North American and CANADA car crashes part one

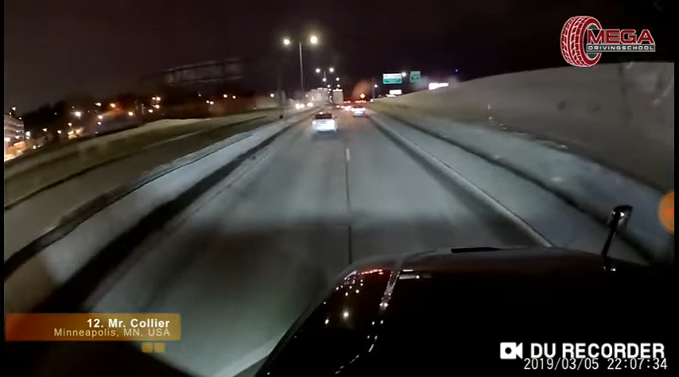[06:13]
Holy smokes! Oh, I think that was the wrong. This is what they were talking about. Okay. You crazy person. Dude, this is not worth it. You could fall out at any second. Going like 70. Douchebag.